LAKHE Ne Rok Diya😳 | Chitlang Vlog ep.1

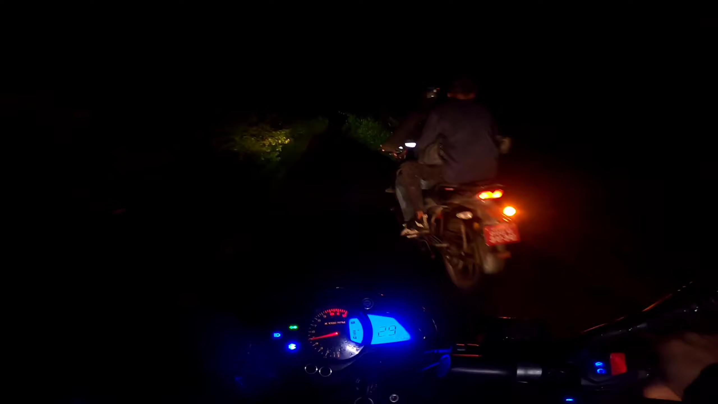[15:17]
पर एक लोकल से यहाँ से पूछा तो बोला कि यहाँ से जाके राइट लेना है कुछ, और यहाँ पे स्नेक है एक।
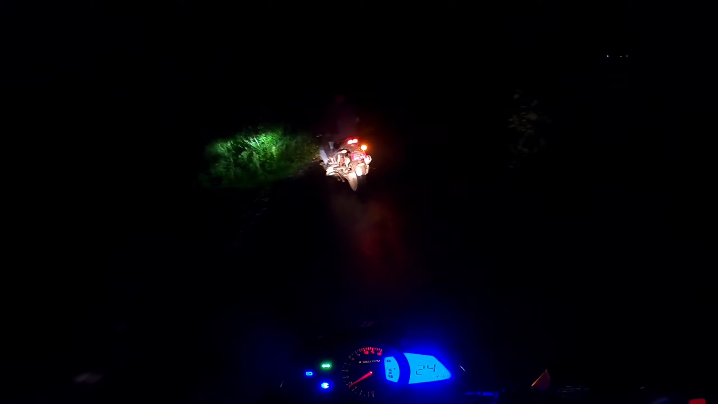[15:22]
सो गाइज, यहाँ पे जंगली जानवर भी हो सकते हैं तो हमें आराम से जाना है। और ये हम दूसरे रास्ते से जा रहे हैं, एक्चुअली पता नहीं, हम रोड थोड़ा सा भटक गए हैं।
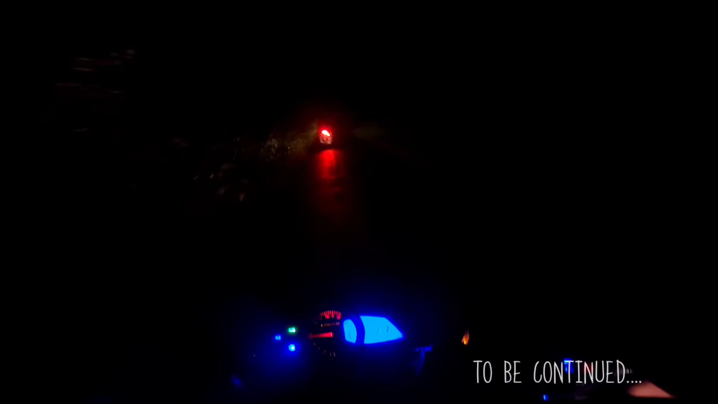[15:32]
और वहाँ पे सिर्फ 8 बजे तक एंट्री है।
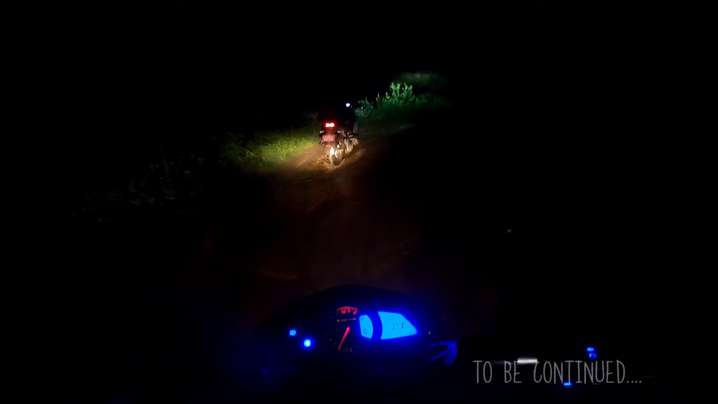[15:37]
यहाँ पे काफी शांति महसूस हो रही है, पर ऑफ रोड ने हमारी जान मार रखी है, वरना तो सब ठीक है। ओ हो गाइज, सेट